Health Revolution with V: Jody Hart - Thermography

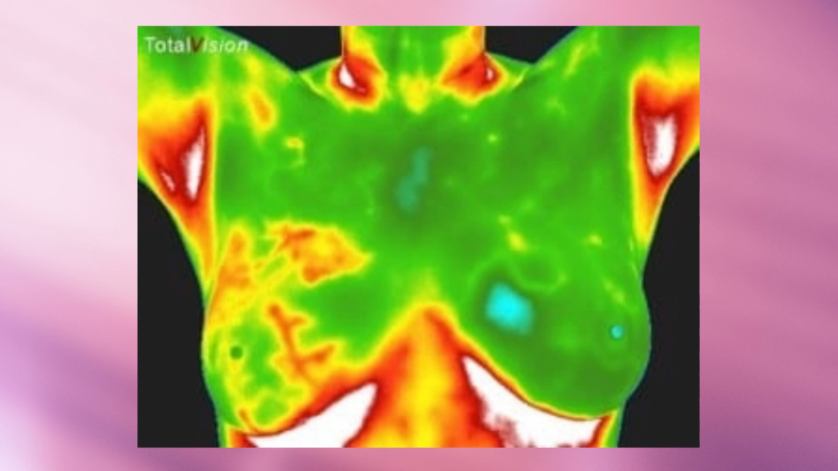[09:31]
I mean, from looking at that, you could just say, wow, yeah, there's something going on. And that's not detecting the structure. Remember, that's detecting heat. So that would be more the blood flow and the vasculature feeding whatever's kind of going on there. Okay. Well, that makes a lot of sense. So they're not looking at masses. They're not looking nope, for masses. It's not structural. That's just the heat, the inflammation yep.
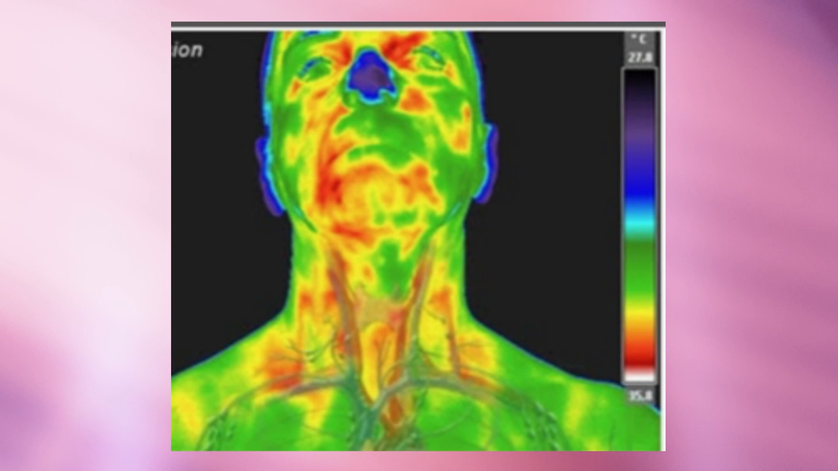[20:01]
There's liver stress look at that image, liver stress on the right. Is that what the blue is? The red coming down under the right breast. That's liver stress. I see. Liver congestion. Wow. You can really scan any areas of the body.
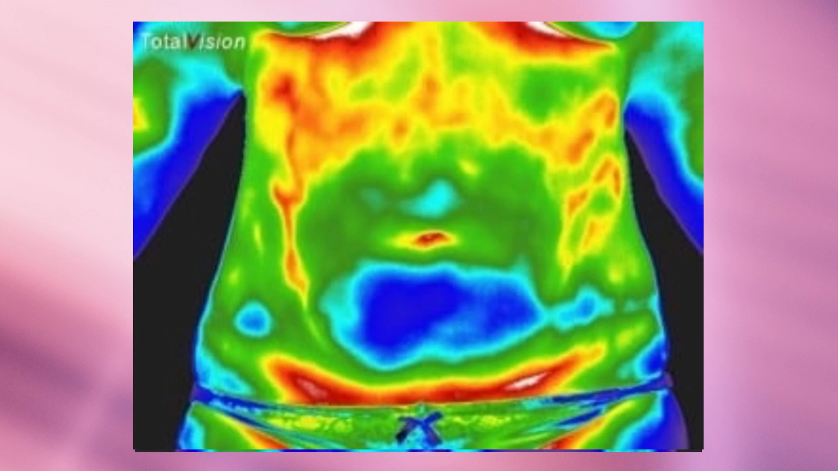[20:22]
Legs, great for vascular issues or varicose veins, clotting,
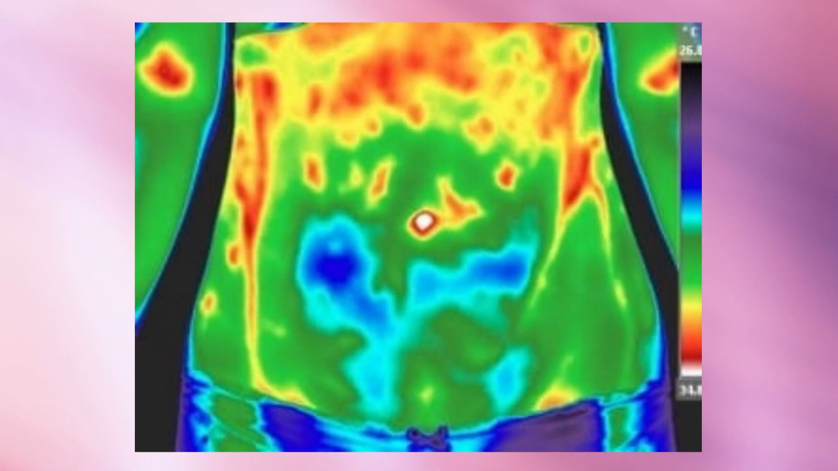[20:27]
all kinds of issues can be detected.
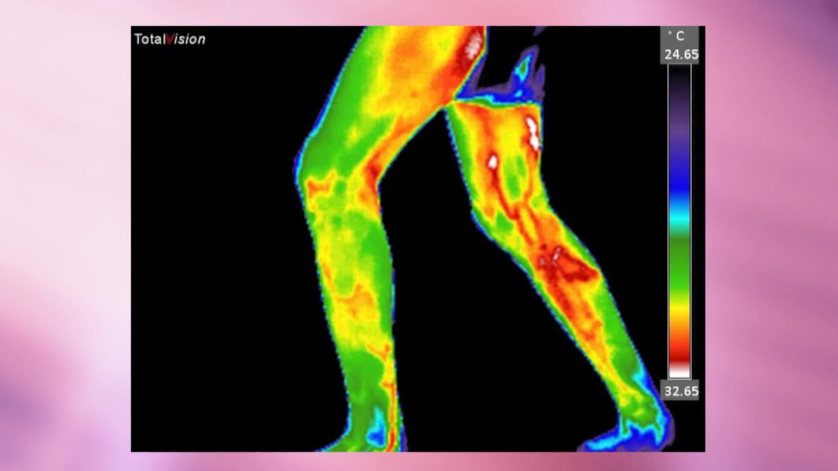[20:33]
On screen: scale top 32.65°C, scale bottom 24.65°C
Wow, so, look at that. So all that red in the leg. Yeah, that's varicose veins, vascular issues going on. Yep. That is amazing. Great for musculoskeletal. Hands, yes. I mean, how we were talking earlier about how everything's connected. Yep. The hands, if the hands are hot, often that'll represent either autoimmune conditions, maybe blood sugar issues, diabetes.